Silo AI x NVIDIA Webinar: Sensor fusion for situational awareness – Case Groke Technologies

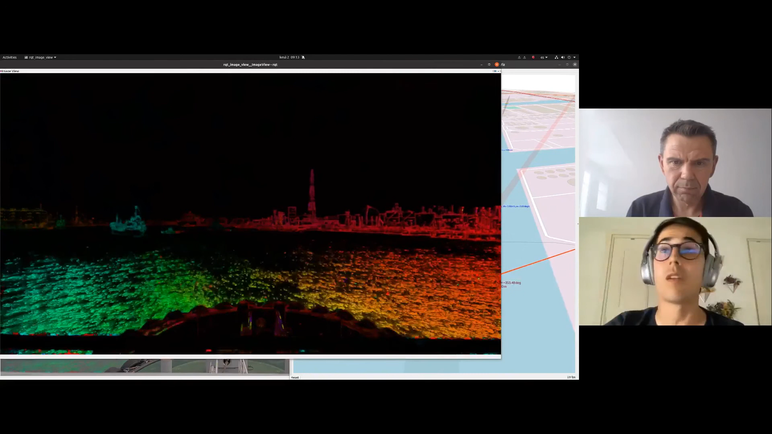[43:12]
I'm sure if everybody can see that. And this is important because we need to have very accurate understanding and precision of what's happening on the image so that we can actually tell this is an object. Yes, the neural net is giving me that this is an object, but also we want to know the velocity,
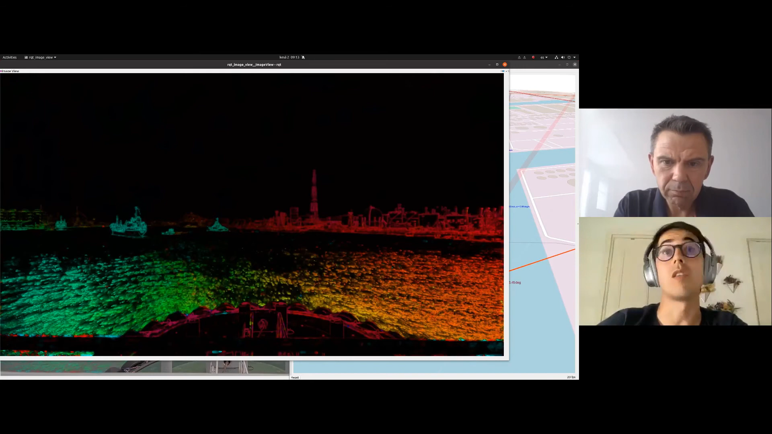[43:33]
the movement, so that we understand is it going to crash with me or is it going some other direction and I don't care about it. So that's their, that sort of optical flow. And maybe I will mention also that I'm very happy that we are using NVIDIA because this is running for free.